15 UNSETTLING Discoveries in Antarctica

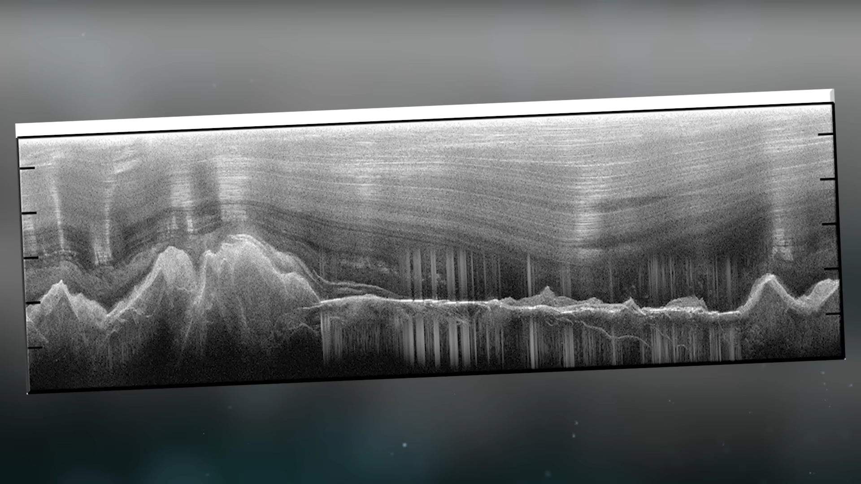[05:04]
Instead, what they unveiled was a landscape adorned with peaks and valleys, echoing the grandeur of the European Alps.
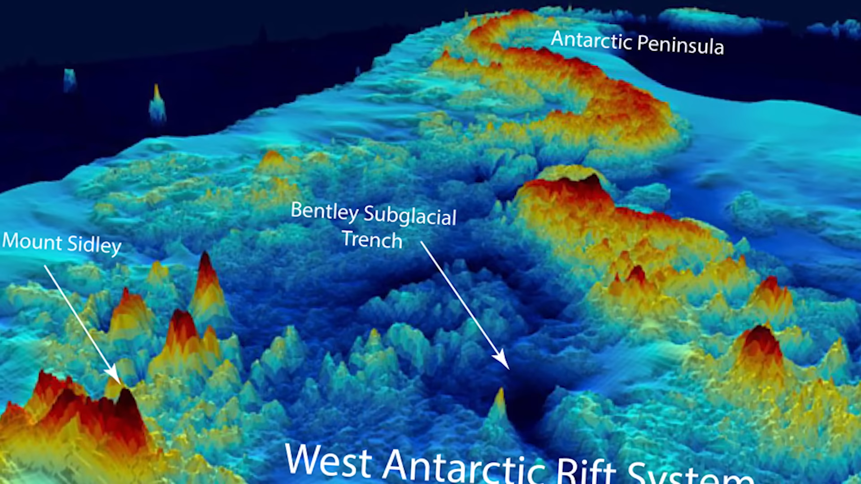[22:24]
This remarkable revelation suggests that West Antarctica harbors a more extensive volcanic range than the better-known volcanic ridges of East Africa.
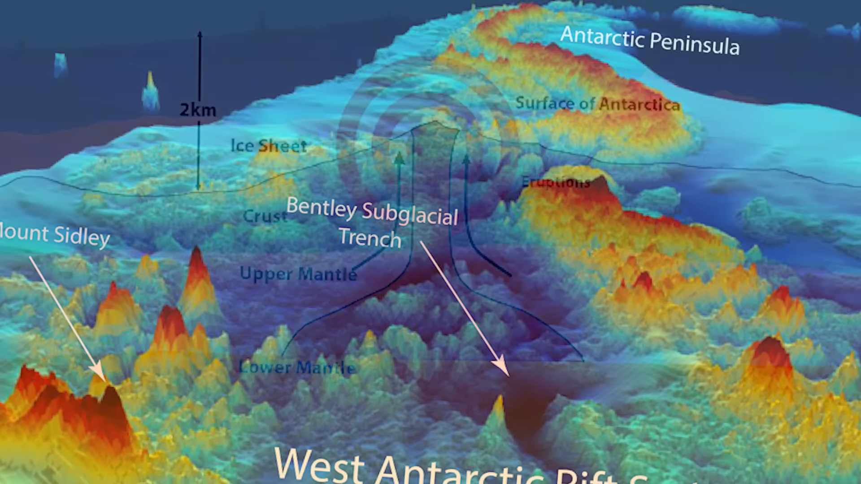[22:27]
While these volcanoes have remained dormant for millennia, they could have unsettling consequences for the region.